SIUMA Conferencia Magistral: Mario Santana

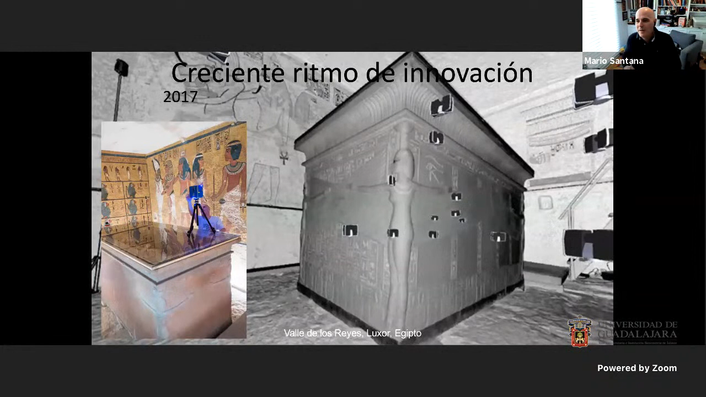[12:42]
Pero en el año 2017 fuimos a la tumba de Tutankamón en el Valle de los Reyes en Luxor, en Egipto, y documentamos con un equipo láser, como pueden ver en este momento,
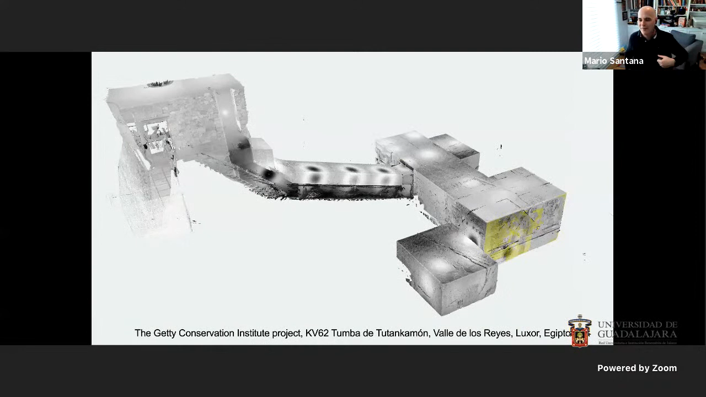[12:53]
y podemos documentar en una fracción de varios días toda la tumba de Tutankamón.
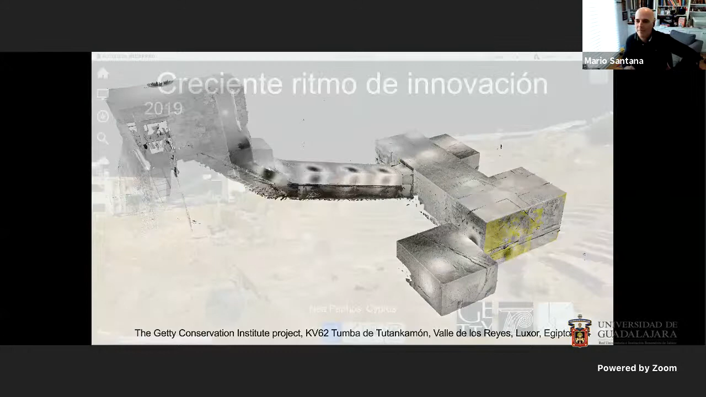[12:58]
O podemos, por ejemplo, documentar en unas pocas semanas un sitio bastante grande en la ciudad de Pafos, en Chipre. Este es un sitio arqueológico que está mezclado dentro del aspecto urbano de la ciudad.
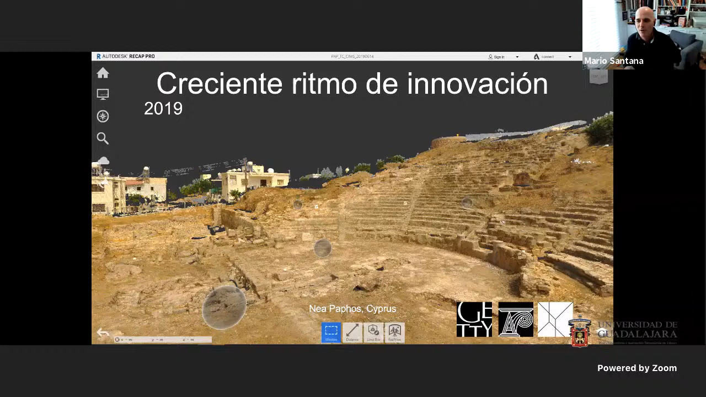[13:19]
Y nosotros estuvimos trabajando en dos campañas de tres semanas cada campaña y luego procesamiento de tecnología en el cual pudimos crear dibujos detallados y un sistema de información detallado de este sitio para el mantenimiento y la gestión del sitio arqueológico.
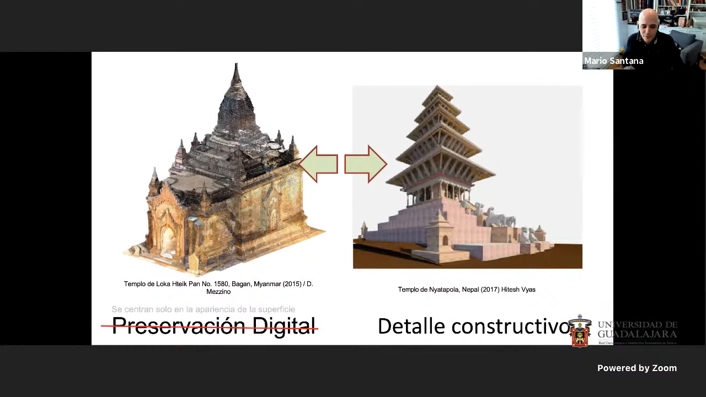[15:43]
Este es un modelo tridimensional que hicimos de un templo en Nepal donde hicimos cada detalle constructivo de este templo para ver su actuación dentro de un terremoto. Y obviamente la conservación es esto.
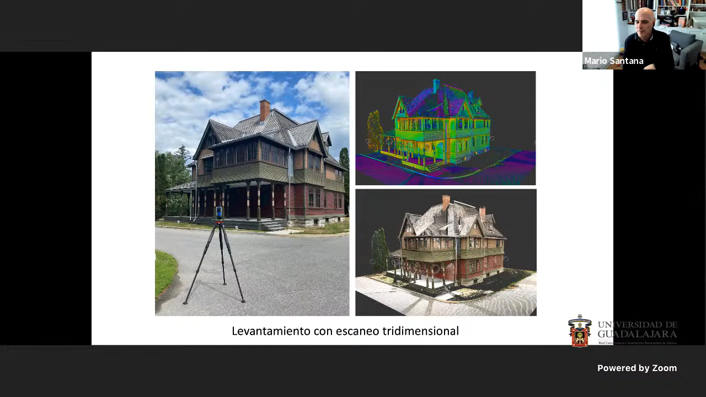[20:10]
Y esto porque el equipo está equipado de un sistema LIDAR que puede obtener modelos 3D nubes de punto 3D y una cámara que puede obtener el color de la superficie. Ahora, los escáneres han evolucionado mucho. Por ejemplo, en el año 2004 cuando yo empecé a trabajar en el escaneo teníamos una lavadora.
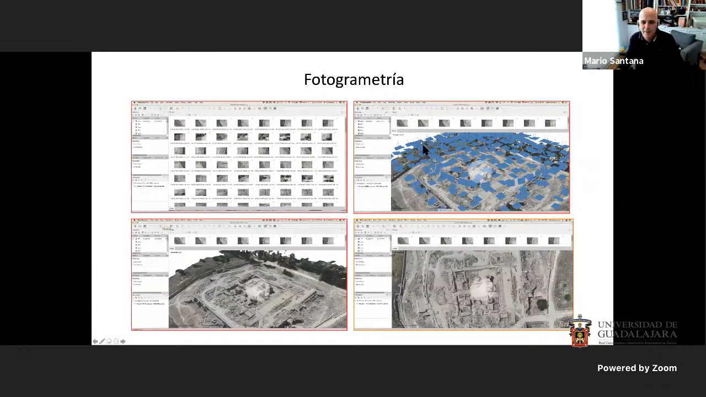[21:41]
Es decir hacemos unas fotos un panorama fotográfico de un objeto luego el software es capaz de detectar puntos comunes dentro de esas fotos y generar un modelo tridimensional de nube de puntos como pueden ver aquí. Aquí tienen el modelo tridimensional creamos una malla tridimensional y de la malla tridimensional podemos crear una perspectiva ortográfica de este sitio.
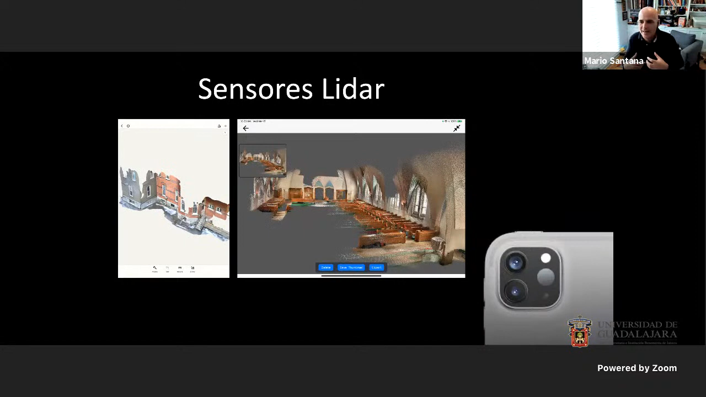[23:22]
podemos empezar a tomar modelos tridimensionales no son perfectos pero lo que quiero hacer llegar es que la digitalización por parte de un usuario se está desarrollando de una manera más activa y más activa entonces cómo vamos a darle cabida a este tipo de información de parte del usuario en nuestros sistemas ahora algunos ejemplos de plataformas